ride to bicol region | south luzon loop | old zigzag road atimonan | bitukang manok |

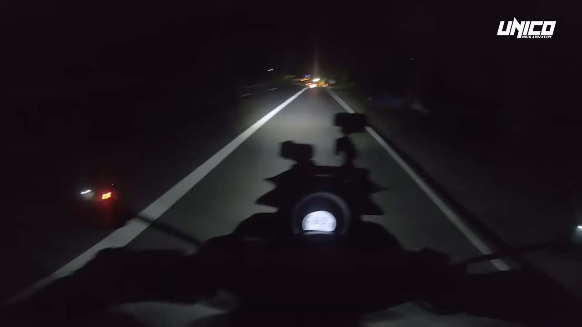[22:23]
Time check 7.57 Yan Malapit ng mag-alas 8 Ng gabi So kahapon Ay umalis tayo Ng pulilan-bula Nang 8pm At hanggang ngayon Ay gising pa rin tayo Ilang oras na tayong Nasa Lansangan At Nagmo-motor Okay Update ko lang kayo Andito na tayo Sa Daraga Albay Sa
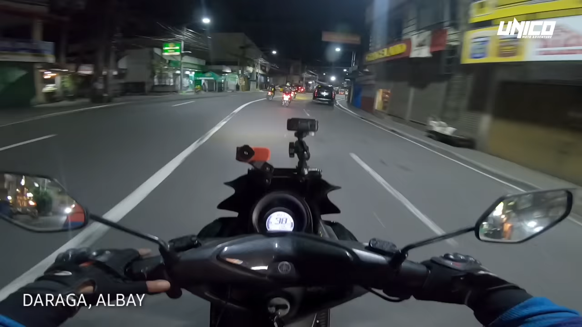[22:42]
oras na 8.57 Ganda rito Ang liwanag Para nating Manila Ano ka po? Oo 25 hours na kaming Nagbabiyahe Ay Solid At Nasa 536.5 Kilometers na Yung ating tinatakbo
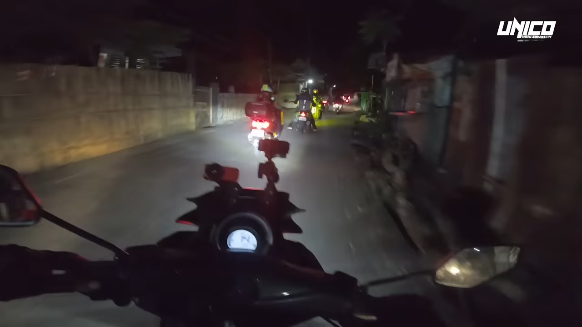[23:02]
Andito na kami Ngayon Sa Legazpi City Yan
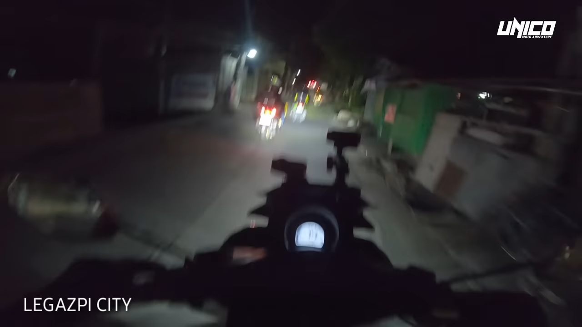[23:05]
Sa wakas At yan Hanapin na lang Natin Kung saan Yung Highland Legazpi Dito Wow Ganda naman dito
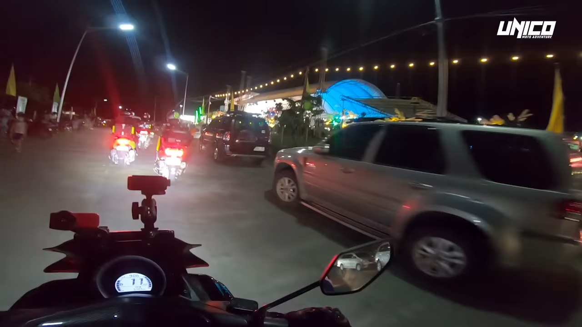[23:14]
Merapang live van
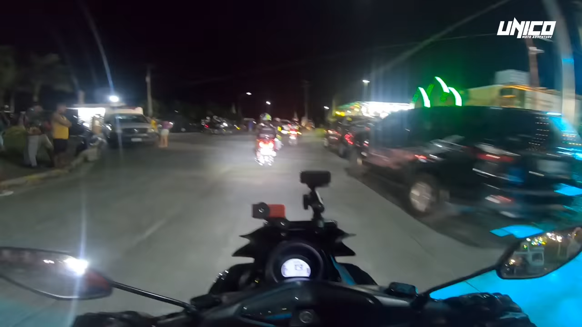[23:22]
Yan Ito na yung mga kasama natin Yung mga nakabigbike
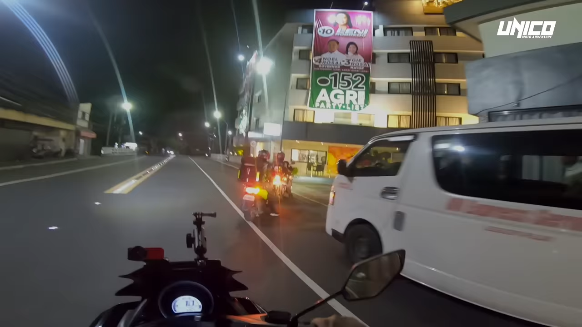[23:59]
Okay, andito na tayo sa Proxy Hotel.
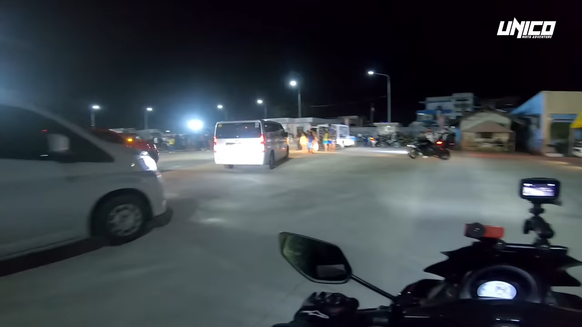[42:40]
Napakadaming mga taga dito sa Catanduanes ang sumalubong sa grupo ng Philippine Motorcycle Tourism.
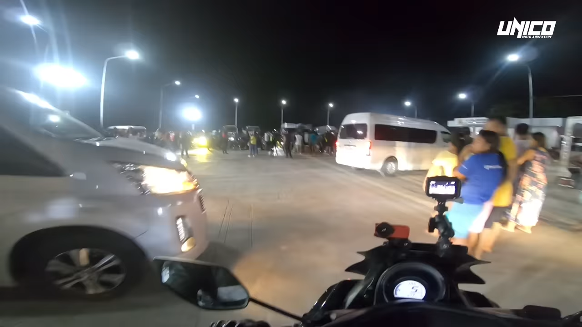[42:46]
Ayan, grabe. Oh, napakadaming tao. Grabe, sobrang solid.
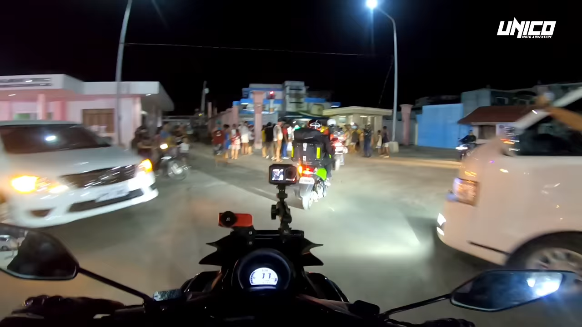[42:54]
Ang mga taga Catanduanes yan. Tingnan nyo guys kung kaano kasaya dito. Welcome, Catanduanes! Na-arting din tayo sa Catanduanes for the first time! Yeah, boy!
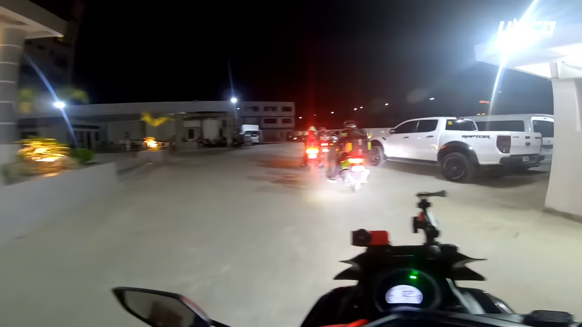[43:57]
Okay, dito na tayo sa hotel na ating Totulugan sa RC.